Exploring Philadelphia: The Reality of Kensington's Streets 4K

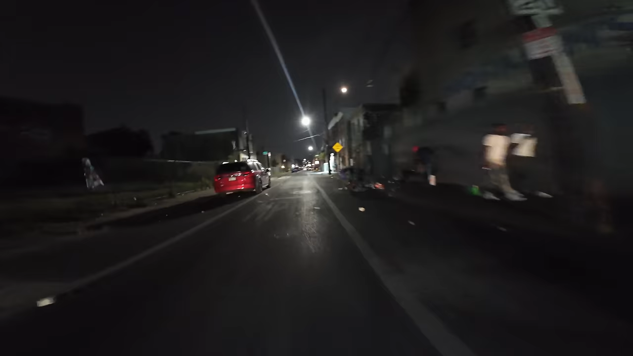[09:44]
This Park Lane. That's Ruth Street, Ruth and Park Lane.
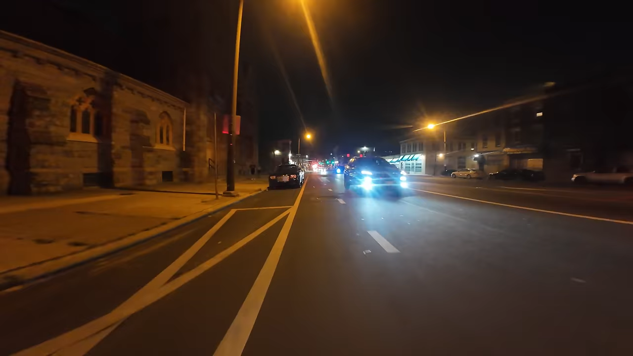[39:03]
Germantown and Lehigh. Go to the next block of Germantown.